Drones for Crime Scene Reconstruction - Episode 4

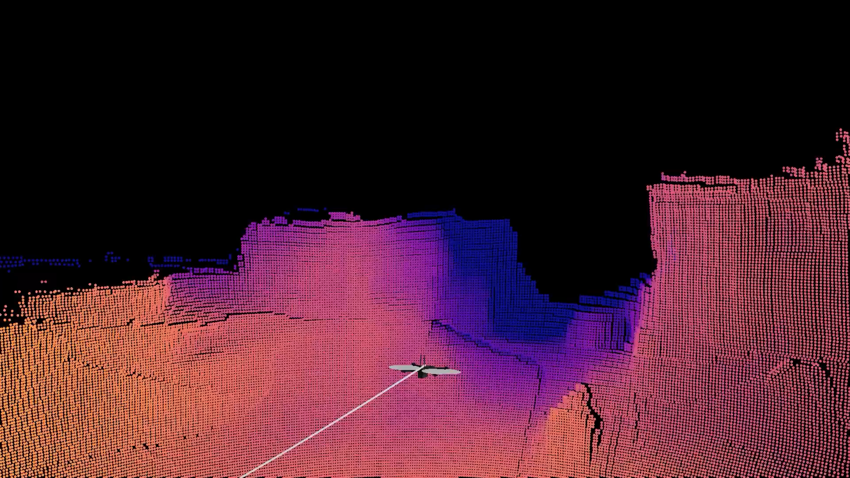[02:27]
Because the operator has full confidence, the drone will avoid any buildings or obstacles in its way.
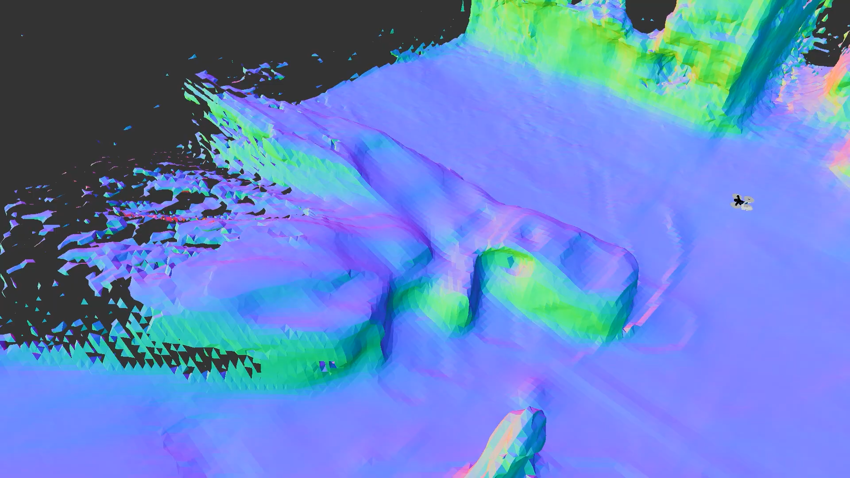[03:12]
It plots a path to autonomously capture all the photos necessary to fully document it,
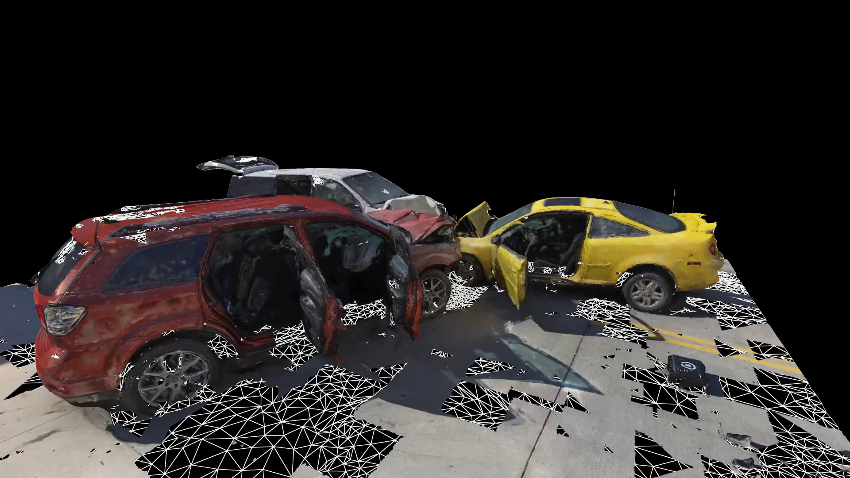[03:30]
commonly referred to as a digital twin.